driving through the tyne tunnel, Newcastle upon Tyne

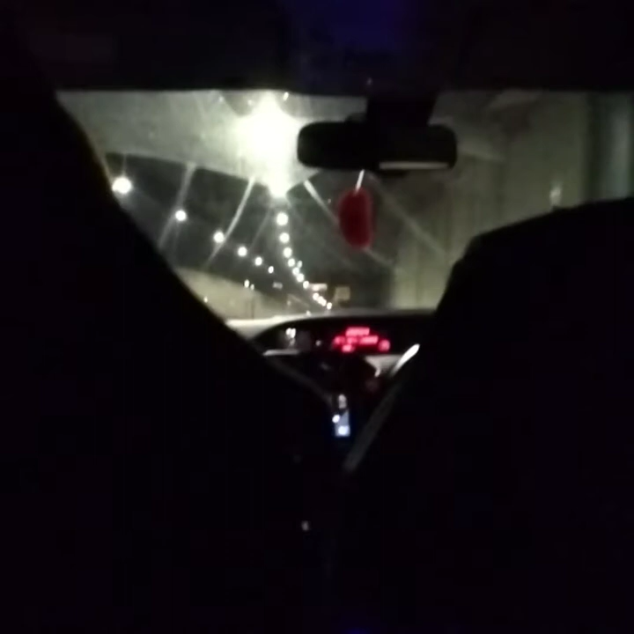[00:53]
What? Do you think you can go through the same tunnel both ways? What's that? I'm going through the Tyne Tunnel right now, currently.
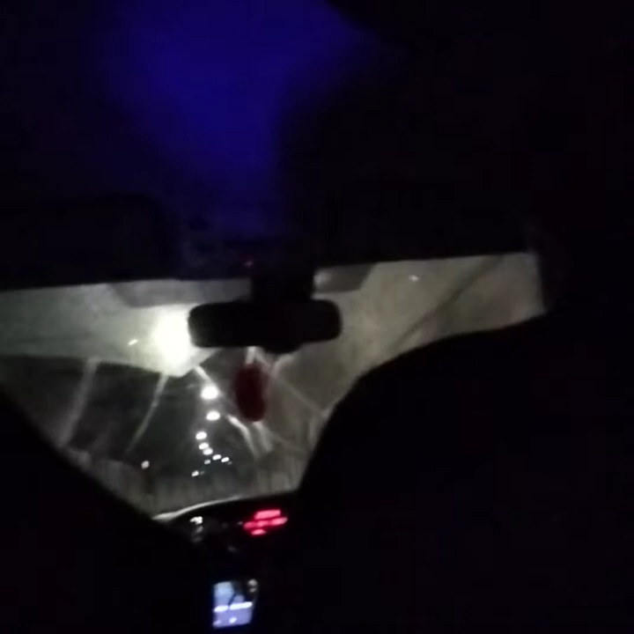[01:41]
we are currently at the very bottom of the tunnel, so now we should start making our way uphill towards the tunnel. Where we will start seeing daylight shortly up this hill.